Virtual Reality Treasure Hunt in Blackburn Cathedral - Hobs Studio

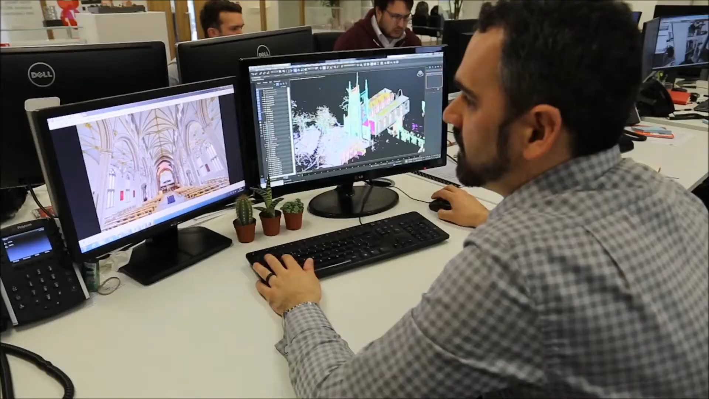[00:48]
we can then build a 3D model over this data,
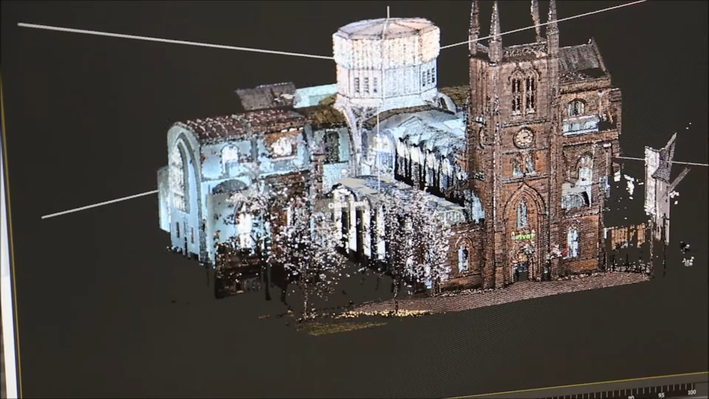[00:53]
essentially tracing over the point cloud to create a final model, which will then come into our virtual reality headset.